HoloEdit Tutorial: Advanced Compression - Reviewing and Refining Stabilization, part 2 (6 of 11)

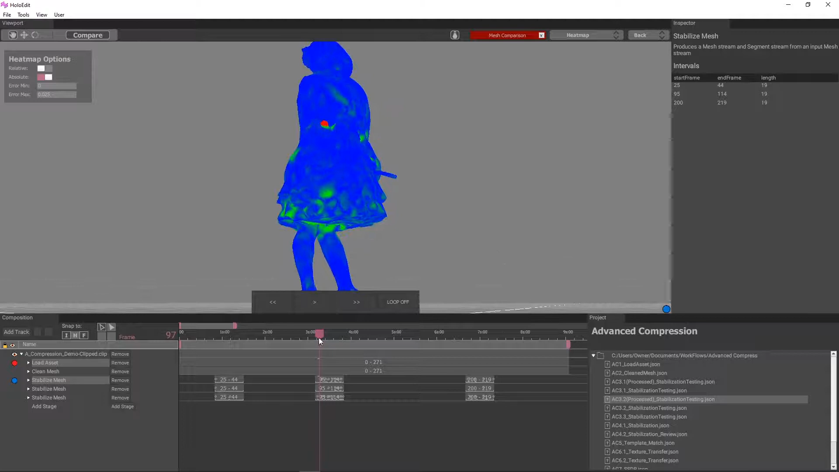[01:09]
And the shape of the upper leg around frame 96 has some minor problems.
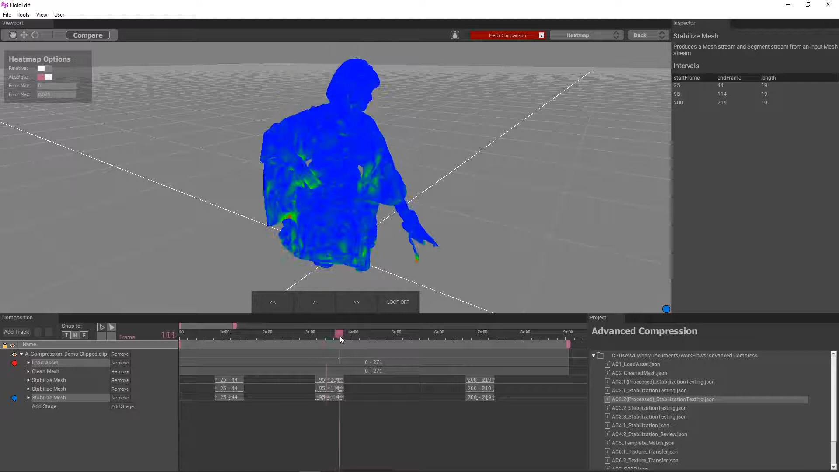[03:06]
The third interval is pretty good too.
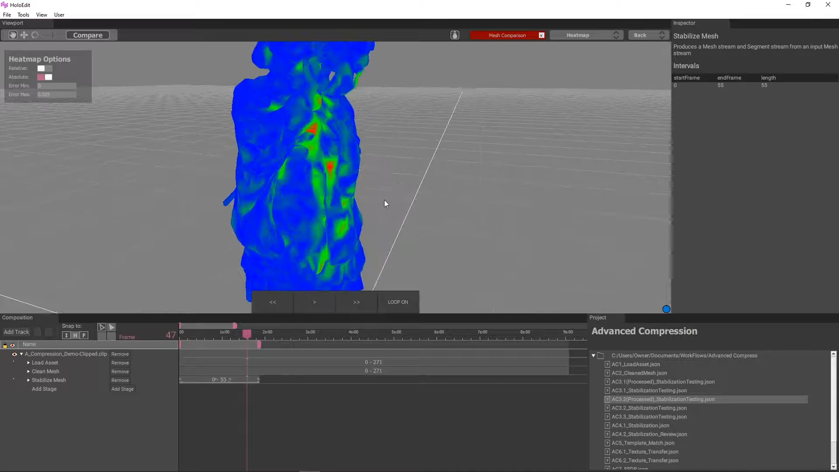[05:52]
But with this clip, we need to pay attention to the proximity of the hair to the shoulder. Because these surfaces are less than 0.04 units apart,
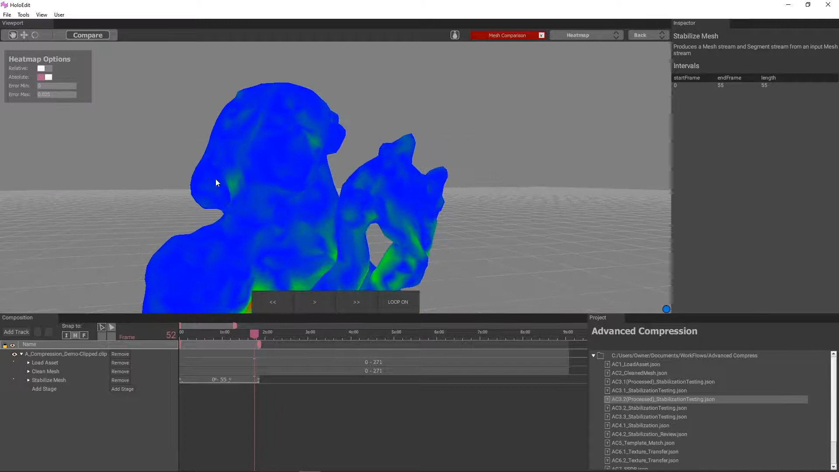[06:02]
this clip uses real-world scale, so that's about 4 centimeters. Running texture transfer with enough range to capture these errors could also erroneously project the hair onto her shoulder,
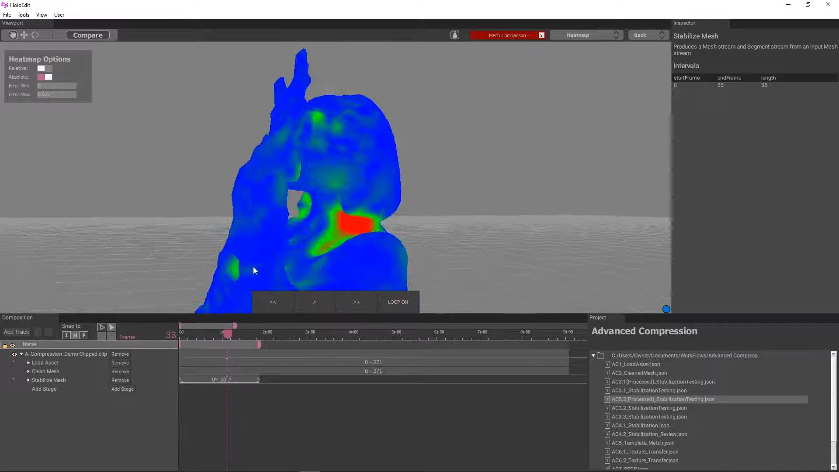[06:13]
so any errors that show up as red spikes in our heat map deserve special attention.
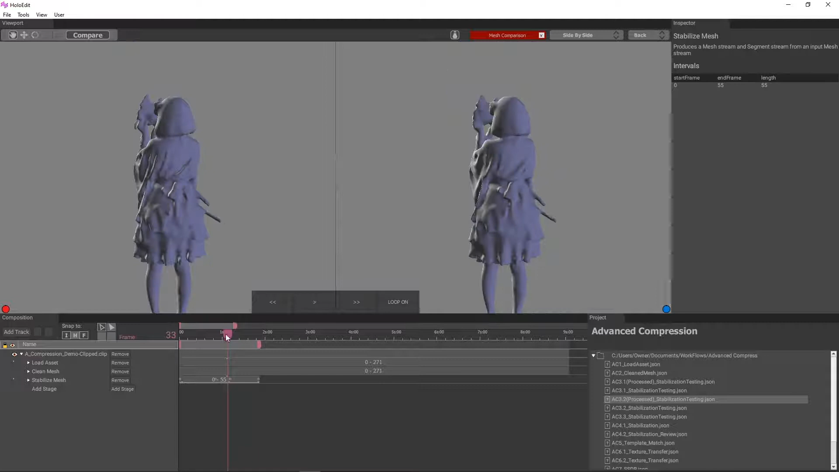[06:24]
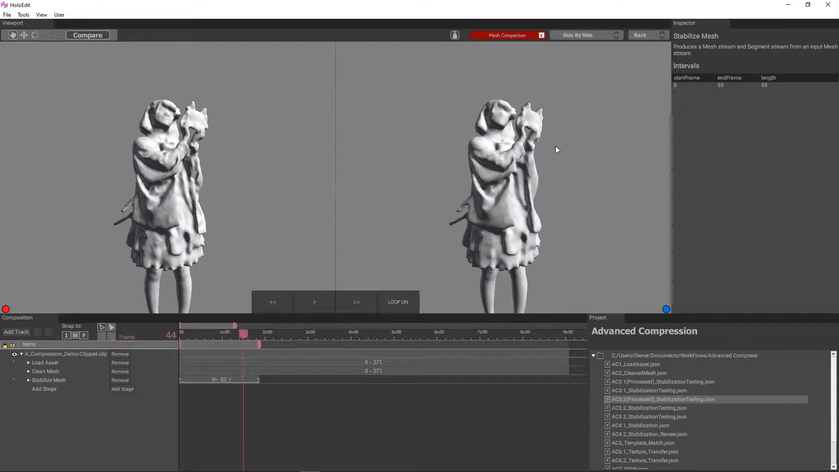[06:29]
After a quick review, it looks like the clip requires a tighter segment max error,
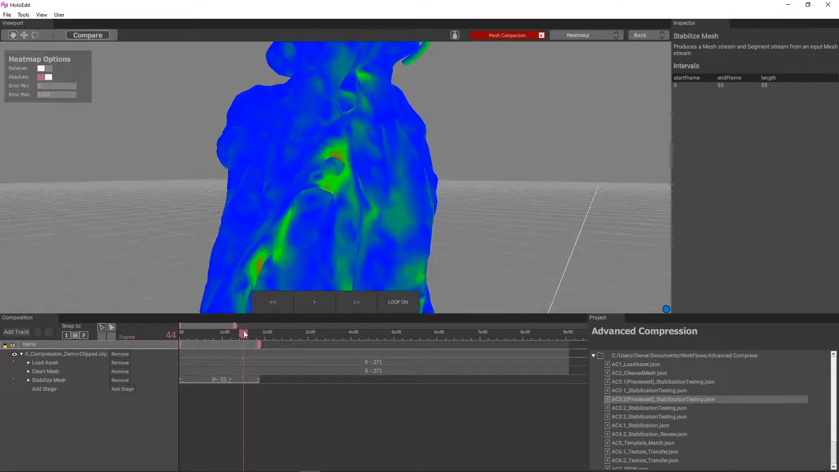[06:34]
but let's examine the interval closely using our heat map tool to try to get a better idea of how much.
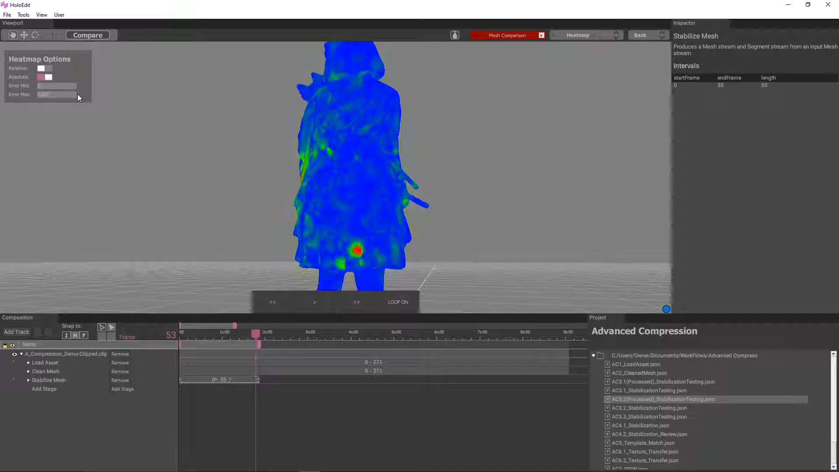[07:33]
Starting with 0.03, we can see that there is still some red on the back of the skirt.